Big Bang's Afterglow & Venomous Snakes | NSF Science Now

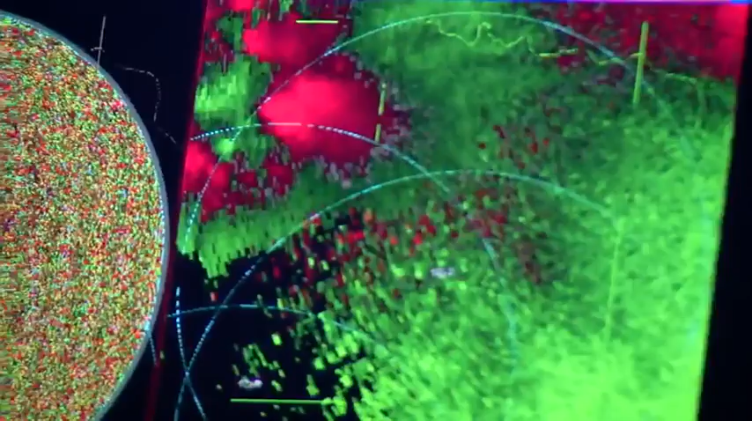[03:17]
The system produces high-resolution images enabling researchers to look directly at the storms.